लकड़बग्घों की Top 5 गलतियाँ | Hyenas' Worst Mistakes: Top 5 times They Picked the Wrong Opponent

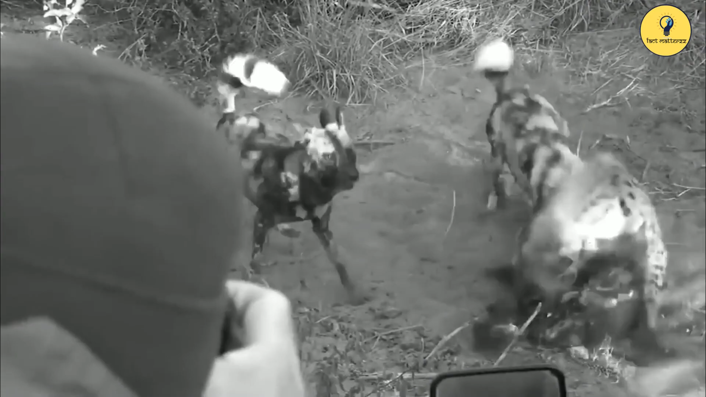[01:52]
एक दो बार कुत्ते वार्निंग देते हैं, लेकिन आज हाइना मार खाए बगैर जाने वाले नहीं है। इसलिए देखिए कैसे कुत्तों के झुंड ने हमला